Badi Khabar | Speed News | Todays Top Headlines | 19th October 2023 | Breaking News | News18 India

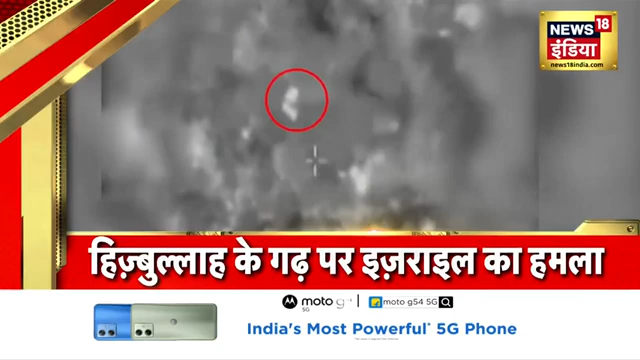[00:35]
हमला है इस्रेल की ठेकानों पर इस्रेल की सेडा का बढ़ा हमला दो आतंक्यों की मौत का किया दावार इस्रेल डिफेंस पोस ने जारी किया हमले का वीडियो